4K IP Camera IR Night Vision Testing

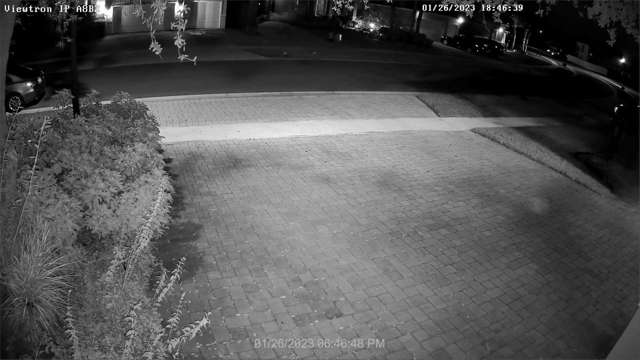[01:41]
Next is the IR night vision surveillance test. Again, you will see my car in the distance heading towards my house. That's my car in the distance there. Note that this is not a zero light environment. There is a street light in front of my house and I also have ambient light from the coach lights on my garage. I think this is a typical amount of lighting for most home security camera installations for outdoors.